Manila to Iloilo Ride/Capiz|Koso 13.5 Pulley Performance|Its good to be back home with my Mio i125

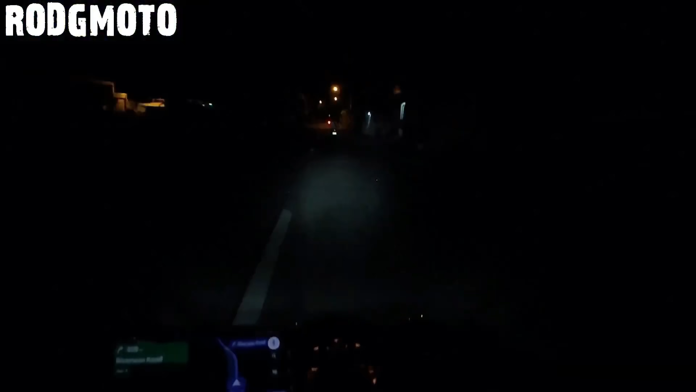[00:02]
Ayan, nasa pier na tayo. Ito, ito na yung special area. Diretso na? Yeah, salamat. Kalapan City.
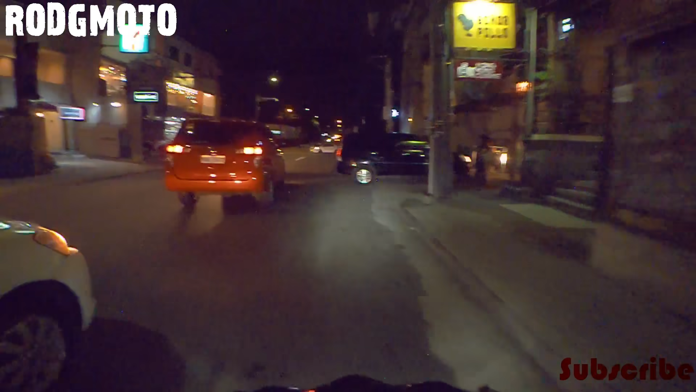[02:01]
And then nandito pa lang kami sa may Katsipunan.
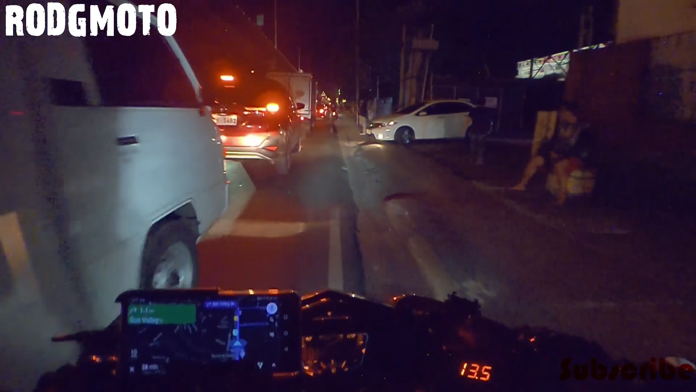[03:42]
Ay, napaka-traffic. Lata kami sa kalahati sa biyahe.
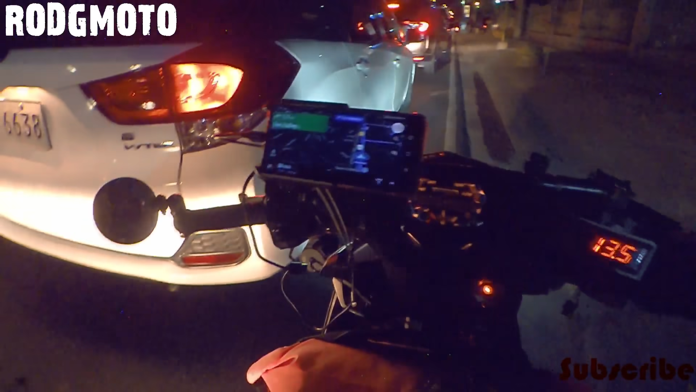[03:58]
Imagine mo yan, oh. Nakasasakyan ka. Napaka-traffic.
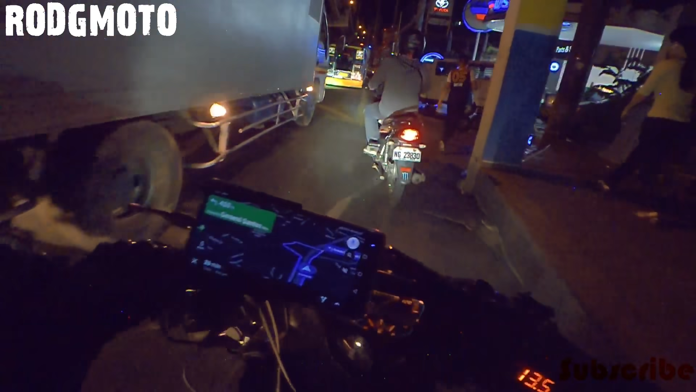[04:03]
Hindi na lang, nakamotor tayo. Pwede tayong sumingit-singit. Okay, nababalik, no?
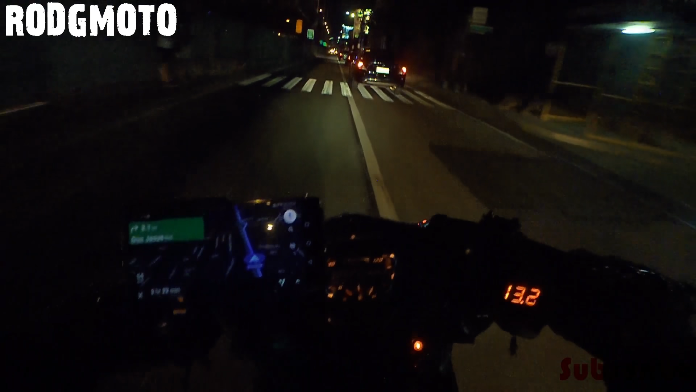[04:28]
Dito pa lang kami sa may service road ng Alabang. So mahaba-habang biyahe pa to mga sir. Nasa Imus, Cavite na tayo. Ayan.
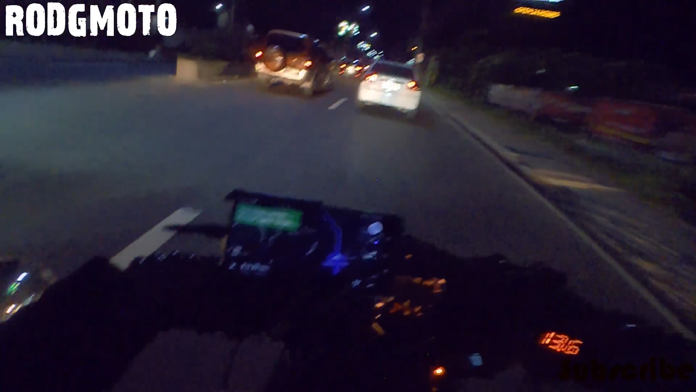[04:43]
At alas 10 na ng gabi. Ang pacing natin is 60-70 para medyo mabilis. So update ko na lang kayo mamaya mga sir kapag ka medyo malapit-lapit na tayo. Wow. Classic. Oh, right, mga sir. Ang
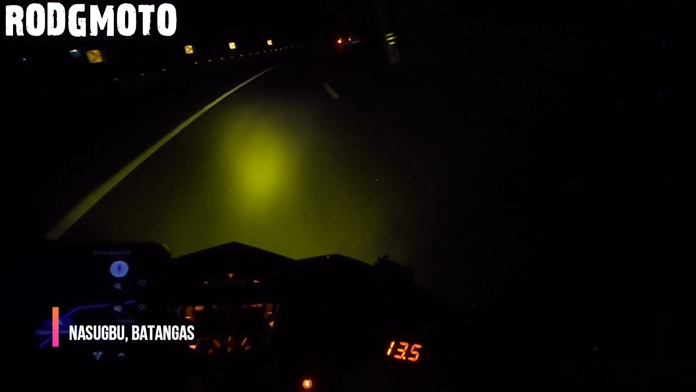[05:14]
Ayan mga sir, nasugbo na tayo. Ang lamig, grabe. Shit. Huh? Wah. Alright, so Lemery, Batangas na tayo mga sir.
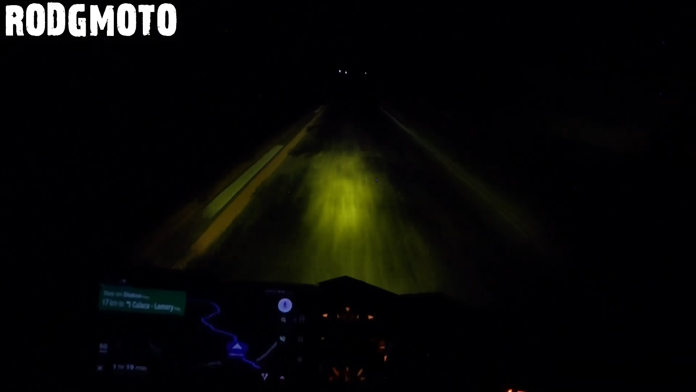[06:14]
Ina, nakakatakot. Ganto ka dilim, no?
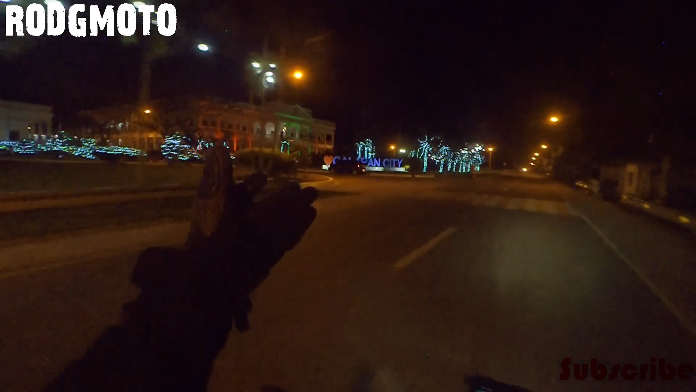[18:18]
Calapan City. God bless Calapan. Alas 4 na madaling araw mga sir, mag alas 5. So mag-uumaga na rin, maya maya lang. Balikan ko na lang kayo mamaya mga sir, kapag medyo maliwanag na.
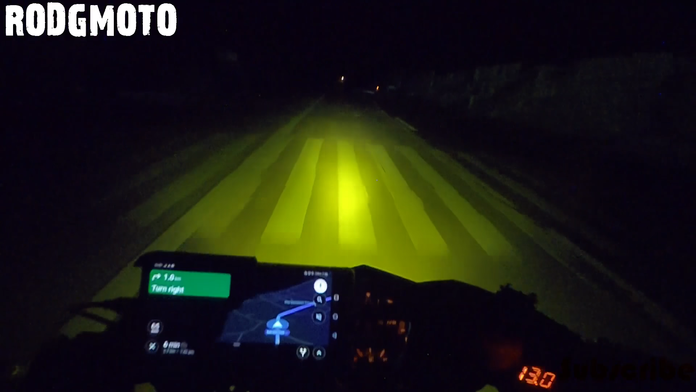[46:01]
Putang ina, umulan pa. Tangin ang bulan pa.
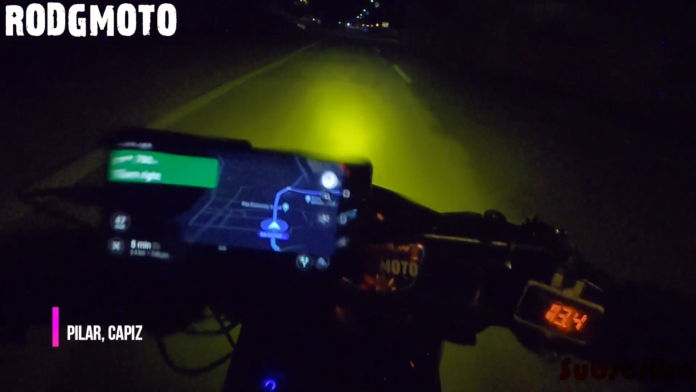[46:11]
Di pala wala nambun. Walang hiya. Pero malapit na.